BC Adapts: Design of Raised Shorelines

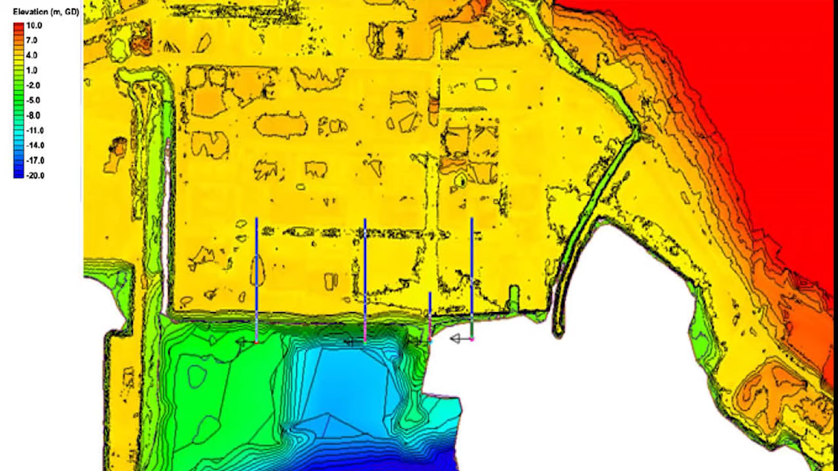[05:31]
We also need detailed information on the shoreline topography, both before and after the proposed development or shoreline improvement.